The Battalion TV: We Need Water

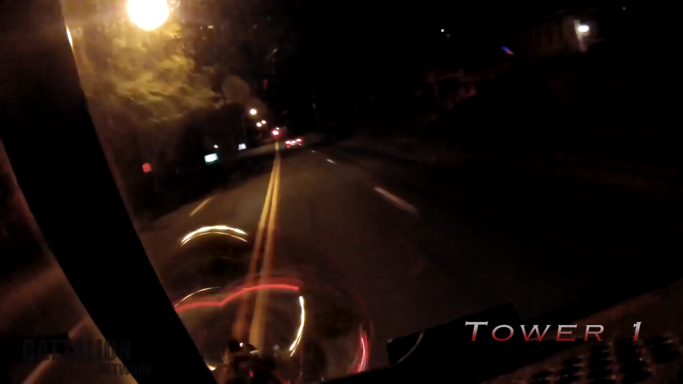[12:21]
County, I need my second engine coming up off of 26 and Hoffa.
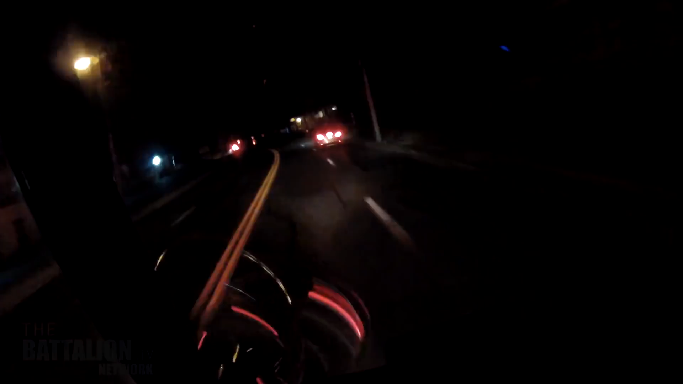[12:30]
There's a hydrant that we're laying into. We need them to have a reverse lane of the structure, please. Go in here. Right here? Go in the one way. Go in right here. Okay. Marty Henderson and Wagon 4 tail B.C. Miller's buggy as Tower 1 takes a shortcut.
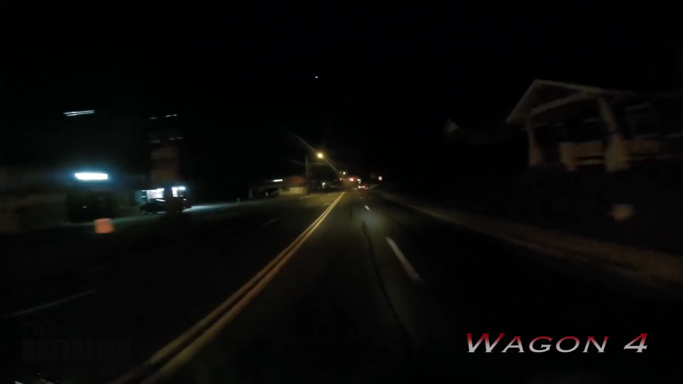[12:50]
Wagon 4, what's your location?
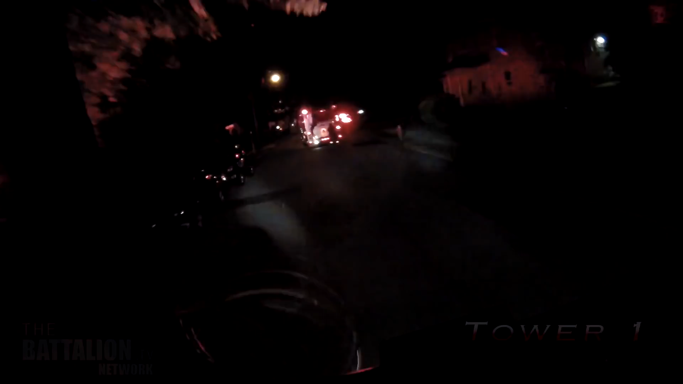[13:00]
Where's this house on fire? Over there on the left, up there on the left.
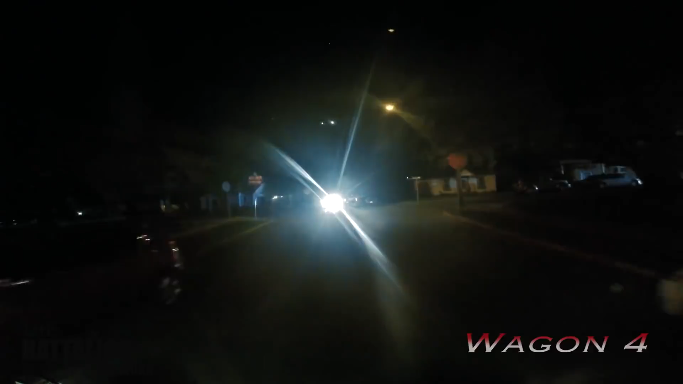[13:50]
Wagon 4 continues to make their way to the fire grounds as B.C. Miller arrives on scene.